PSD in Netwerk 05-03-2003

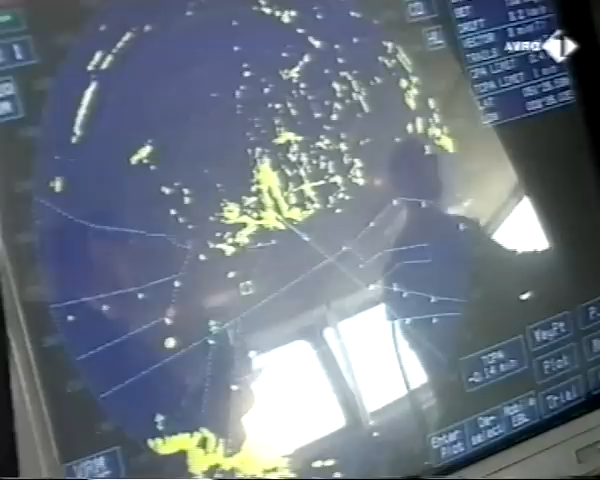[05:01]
Ja, hij zegt, ik heb net een schip op de radar en die wil ik laten voorbijgaan, die wil ik passeren.